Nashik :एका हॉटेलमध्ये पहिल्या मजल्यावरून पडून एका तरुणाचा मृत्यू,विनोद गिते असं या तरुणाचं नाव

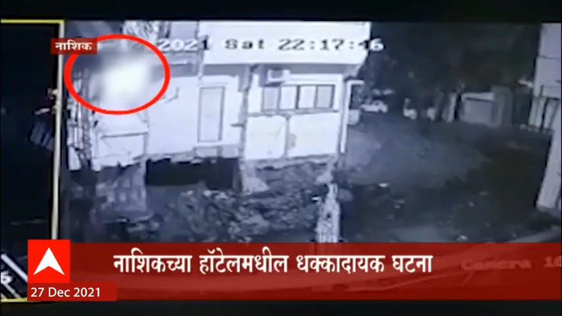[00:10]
तोडलेला बानकाम तेचा लक्षात न आल्याना हा तरुण थेट खाली को सलला या तेचा मृत्यू शलाई पिनोद गीते असे या तरुणासा नावे ही गड़ना